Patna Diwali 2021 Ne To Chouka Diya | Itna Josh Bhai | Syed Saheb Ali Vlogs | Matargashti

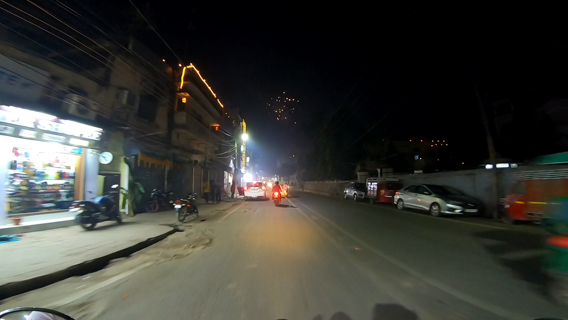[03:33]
पता नहीं आपको दिखाई दे रहा नहीं, बट देखो आप आतिशबाजी कितनी ज़बरदस्त हो रही है भाई पटना में, दिख रहा है आपको? ओहो हो हो हो,
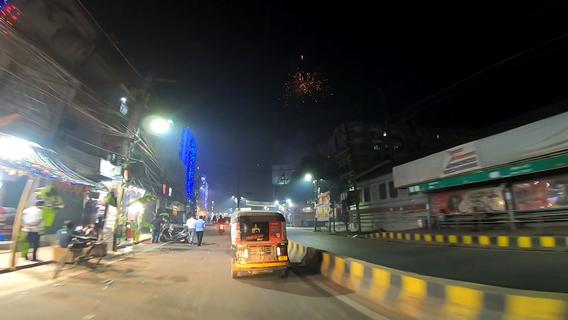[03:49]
क्या बात क्या बात, ओए होए होए होए, देखो तो पटना में कितनी ज़बरदस्त आतिशबाजी हो रही है,
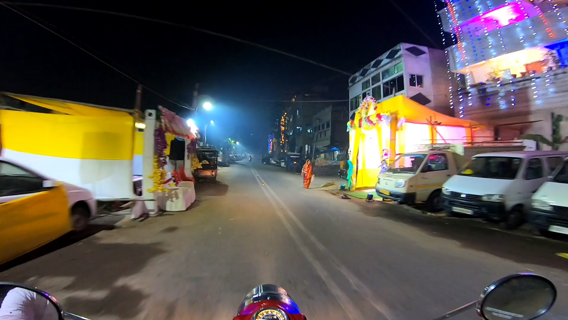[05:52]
पटाखे जला रहे हैं और यहाँ पर लक्ष्मी जी की प्रतिमा भी बिठाई गई है।
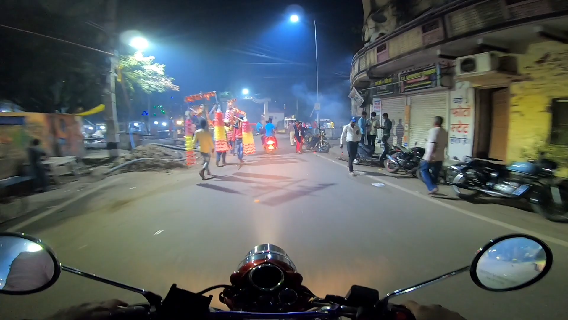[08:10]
मेरे को लगा था कि इस बार मुझे देखने को नहीं मिलेगा, लेकिन पटाखे तो छूट रहे हैं भाई खूब।
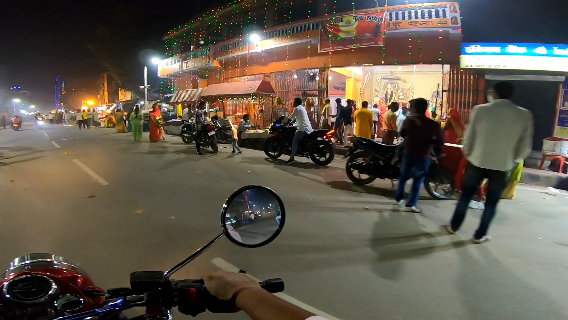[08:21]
यहाँ पे मंदिर में पूजा भी चल रही है और अभी हम लोग गुजर रहे हैं यहाँ से मंदिरी वाले इलाके, यानी कि लोधीपुर वाले इलाके से।
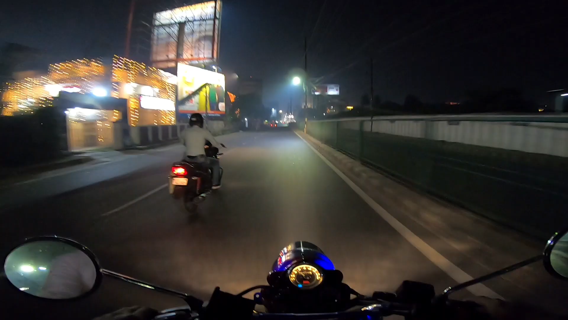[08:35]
सो वी एंटर्ड बोरिंग रोड और आप बोरिंग रोड में देख सकते हैं लाइटिंग तो बहुत ही अच्छी की गई है और ऊपर में वो स्काई बलून
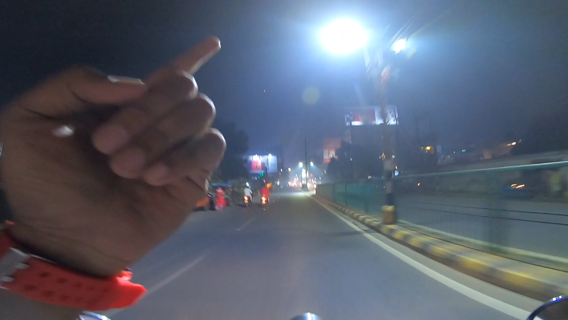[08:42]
जो जलाया जा रहा है, आपको शायद पता नहीं दिख रहा बट ऊपर में स्काई बलून जला रहे हैं भाई।
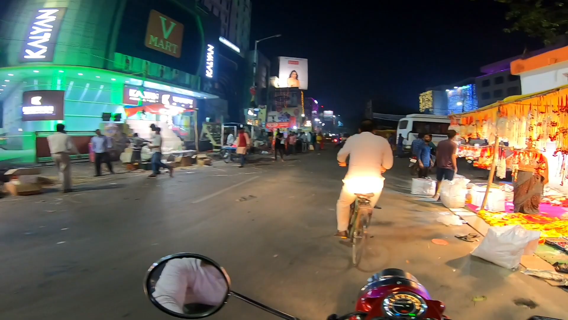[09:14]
है। काफ़ी फोर्स भी डिप्लॉय की गई है यहाँ पर।